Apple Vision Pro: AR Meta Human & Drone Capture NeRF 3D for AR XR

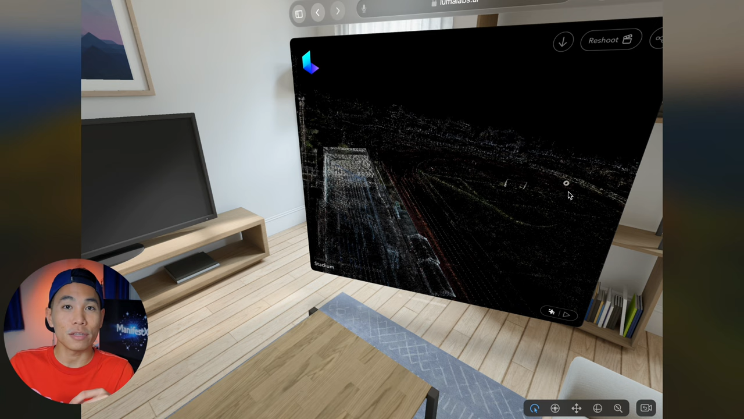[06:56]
Just log in onto the Luma AI website and then download the 3d5 files.